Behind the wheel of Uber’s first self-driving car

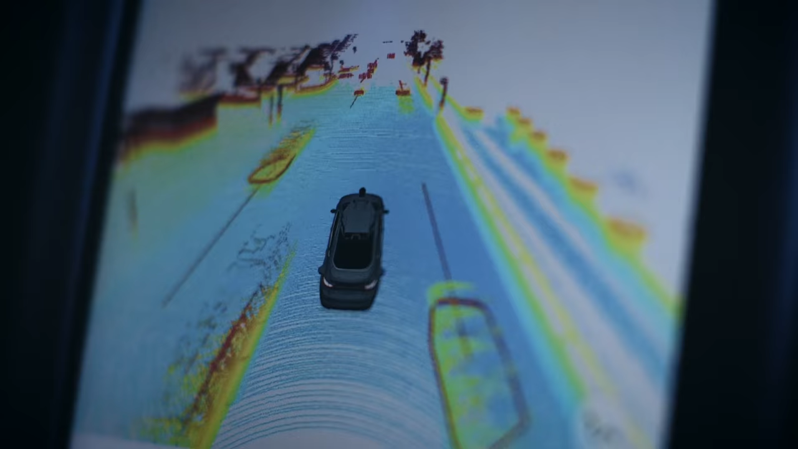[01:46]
It's taking us a little close to those parked cars, but okay, it kind of moved to the left there a little bit.